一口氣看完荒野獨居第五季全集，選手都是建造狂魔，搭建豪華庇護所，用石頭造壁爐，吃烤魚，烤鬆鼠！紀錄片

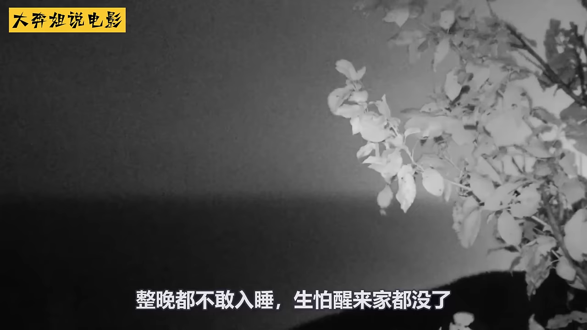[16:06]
把火弄熄灭整晚都不敢入睡生怕醒来家都没了
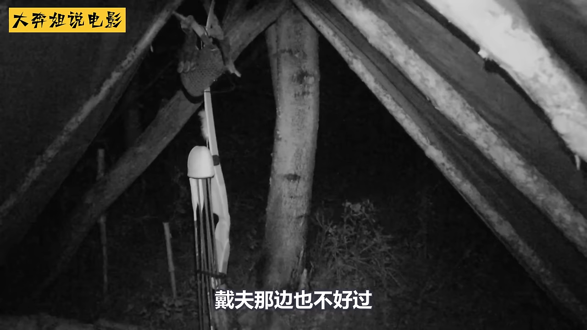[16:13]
大夫那边也不好过暴雨前才弄到一些柴火回来也不知道够不够今晚用幸好上面放了不少木头压着
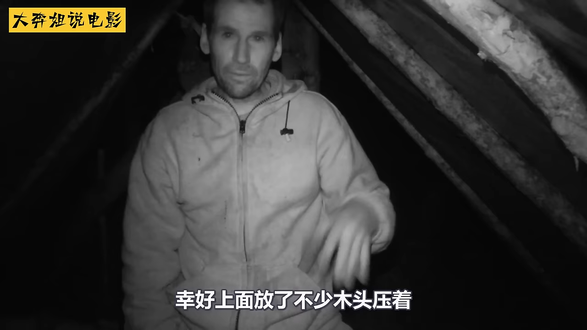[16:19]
不用担心屋顶会被寒风吹走赖瑞对自己的庇护所那是相当自信早就已经躺在睡袋里面要不是那雷声实在太吵了今晚肯定能够睡个好觉他比较在意的是这雨会不会把食物都赶走了有一说一下次还是得能个门挡风才行
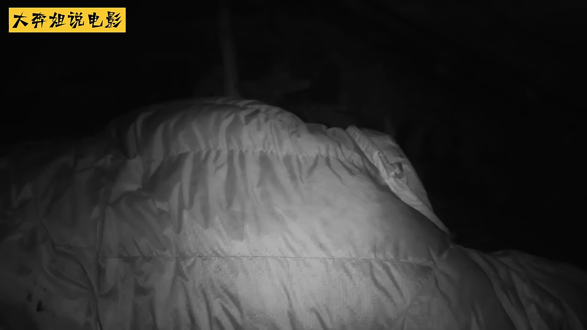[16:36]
杰森并没有被暴雨影响到睡得那叫一个惬意要不是肚子实在太了了他还想继续躺在睡袋里面原本以为暴雨会影响到陷阱没想到还会有雨挂在上面
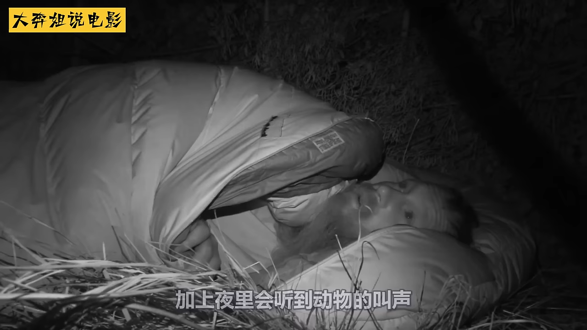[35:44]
加上夜里会听到动物的叫声自己想睡个好觉都难一直盯着门口那边看生怕突然有东西钻进庇护所里面听外面的动静感觉有点像野猪赖瑞被烦得不行立刻拿起武器到
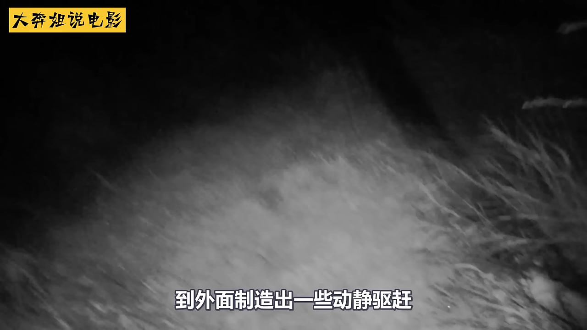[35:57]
外面制造出一些动静驱赶好不容易才熬到天亮赖瑞很想就这样一整天都躺在睡袋里可惜肚子一直在那
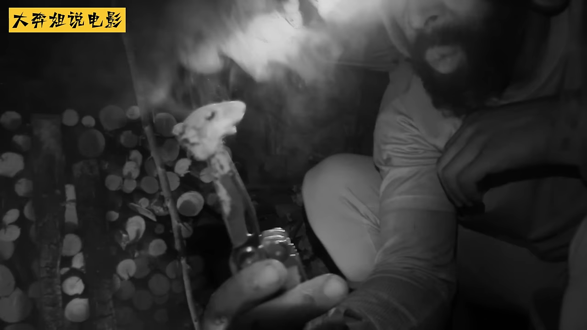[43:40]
下载只希望其他叔叔闻到肉香后不要再溜进庇护所里面